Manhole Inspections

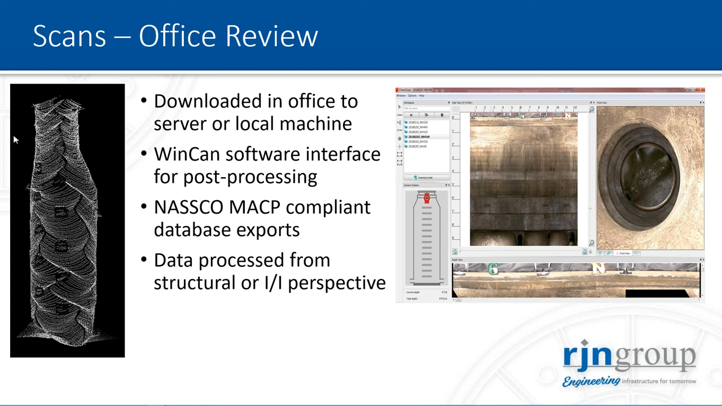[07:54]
All of these scans are reviewed for NASCO level one or two, and you can do as much or as little of call-outs within your scans. You can take the camera and internally scan and pan, zoom in and out of the manhole. You can look vertical as well as a 360 view as if you were actually in the manhole structure. And then you can use the software to highlight and
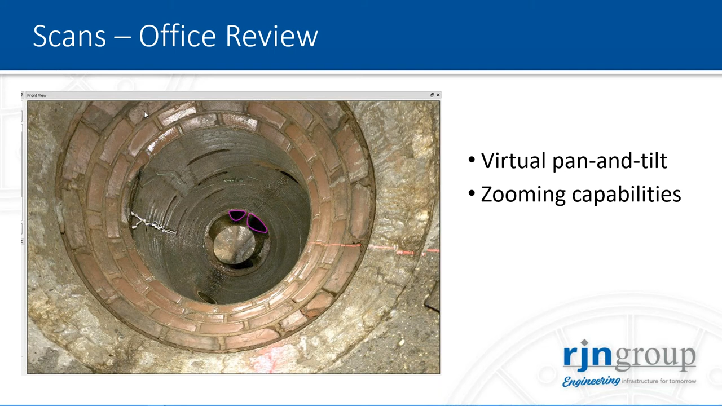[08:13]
identify the pipes that are coming in as well as the defects that are found. You're also able to use the measure and dimension tools to identify the pipe sizing, you know, how your steps are, how much defects that are showing, how extensive those defects are. And as you can see on the left side, there is a view of the camera.
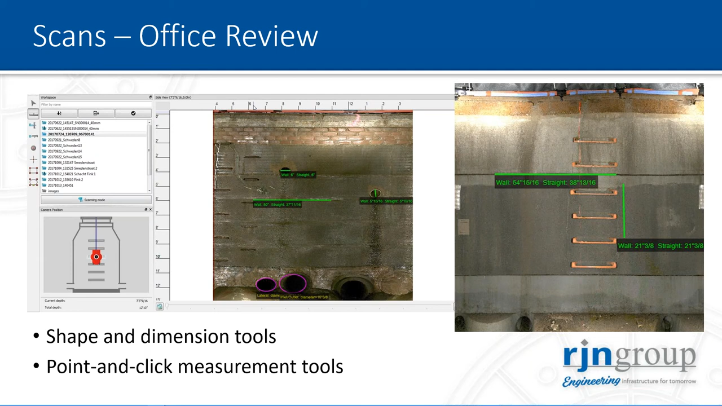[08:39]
So as you move that camera location up and down, your view on the right side also pans showing what that structure looks like. Again, the labeling, you would just simply touch the location and type in the defect information and call it out. So the other beauty of the scan is it also
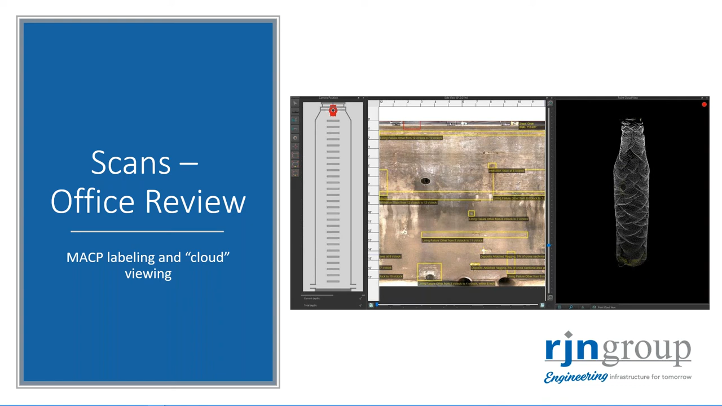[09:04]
generates a 3D view of the cloud of the structure there.